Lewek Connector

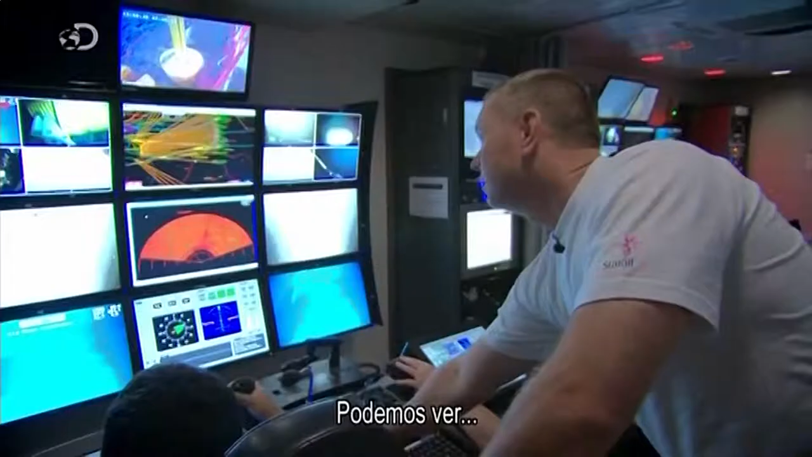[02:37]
You can just see every single line there is a riser.